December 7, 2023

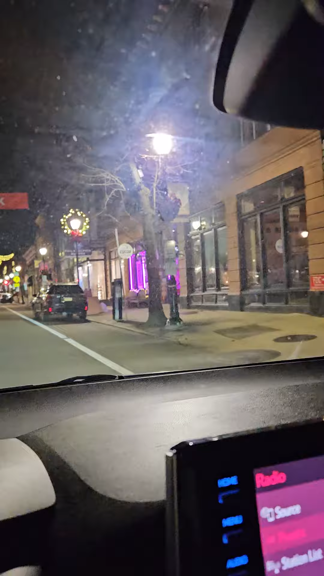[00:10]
It's not even 5% lit up what it is at night like this is the morning
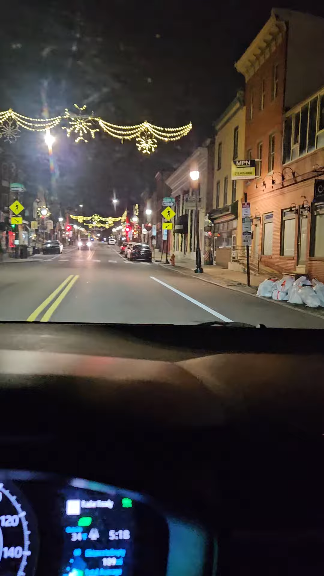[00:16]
right but at night it's got lights that drop down from
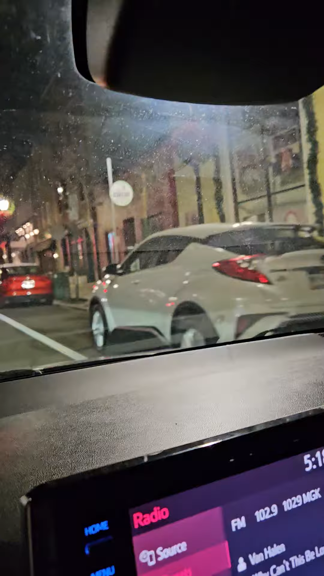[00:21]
the top of the building to the ground it's pretty nice this is a real trendy